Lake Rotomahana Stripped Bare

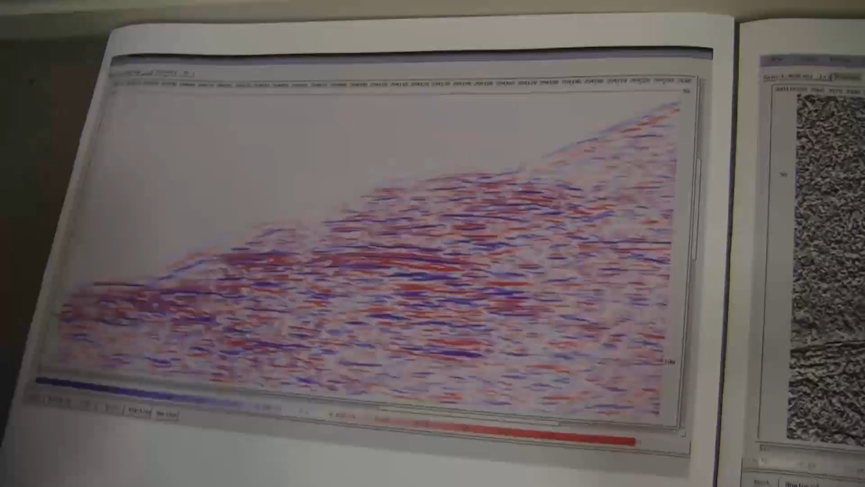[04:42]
And you can see it's a pile of what we would call fairly hard reflectors, as given by the brightness of the colors, and with a particularly hard reflector in here.
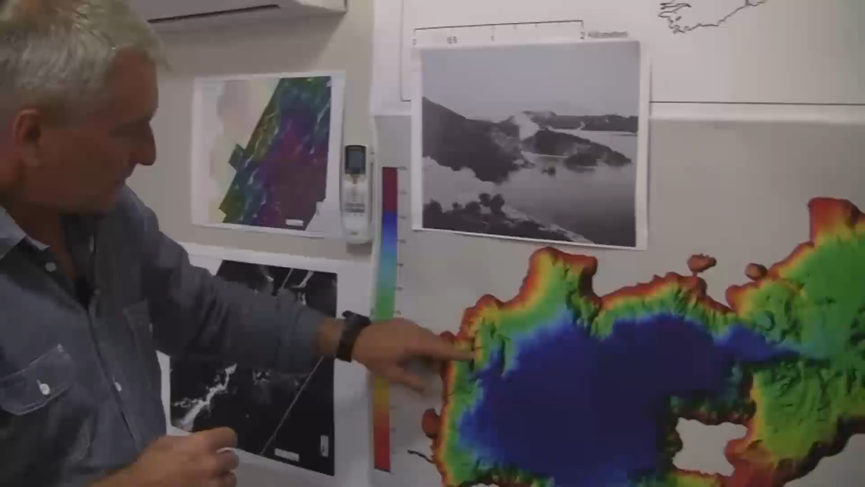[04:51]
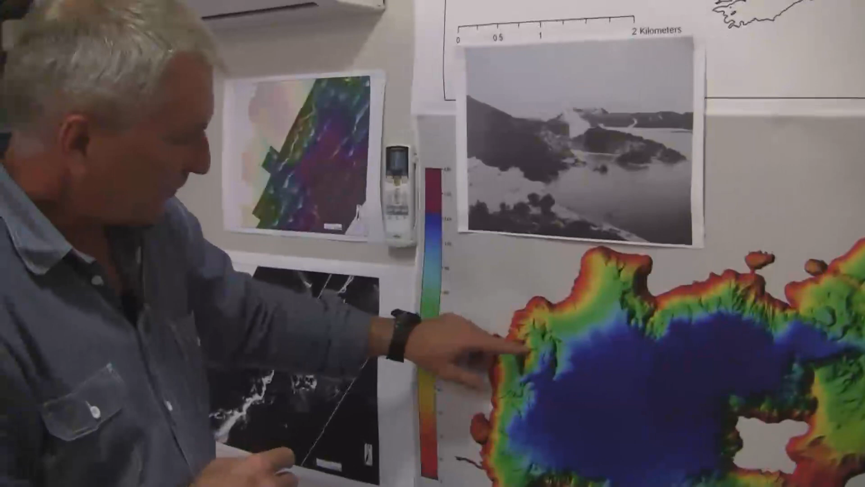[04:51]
Where we've seen this pile of hard reflectors is right up this small sort of little valley here, which puts us with the arcuate shape of land out towards the east. And here's that arcuate piece of land.
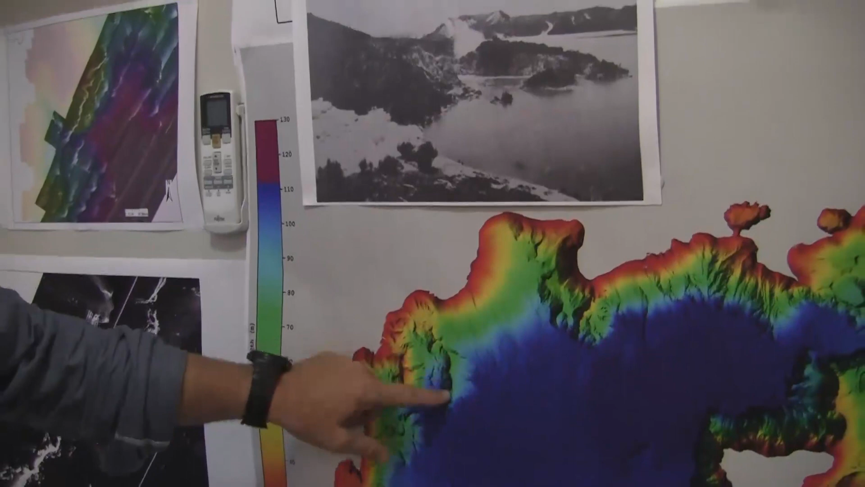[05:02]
And this little definitive line down here,